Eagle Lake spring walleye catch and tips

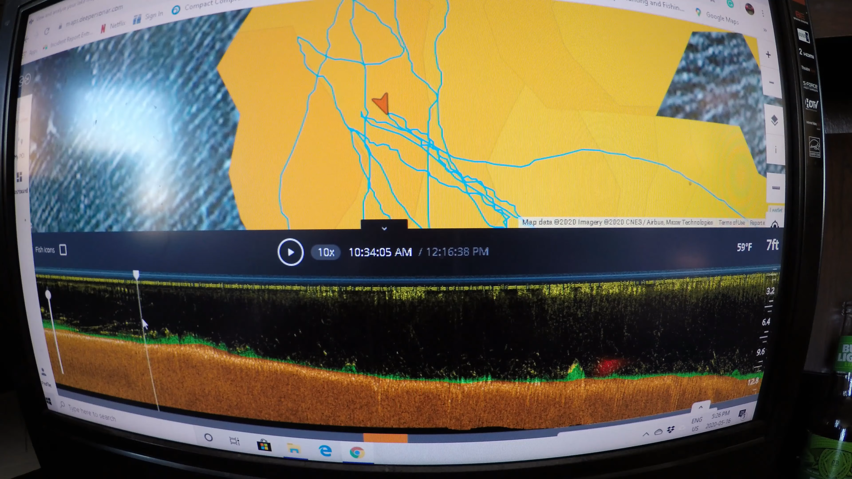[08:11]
On screen: depth 7 ft, water 59°F
that these secondary points here the fish are stacked which is right here there is a large number of fish stacked in here and if we go over to the second
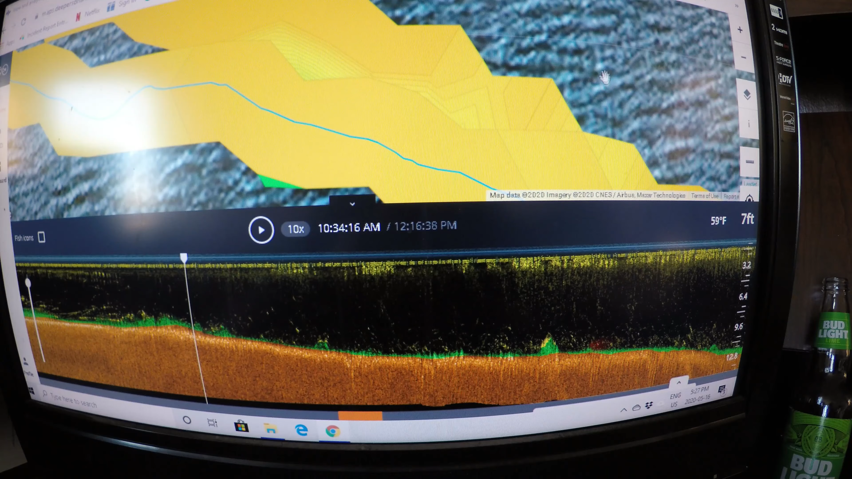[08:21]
On screen: depth 7 ft, water 59°F
part where we were out out across the lake you can see there as well so i had
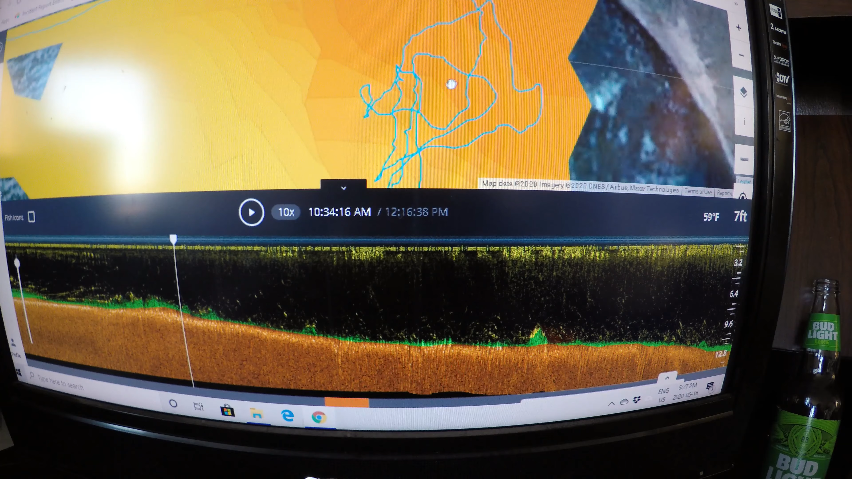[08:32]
On screen: depth 7 ft, water 59°F
set myself up in here and i was catching them all right in here off of this secondary point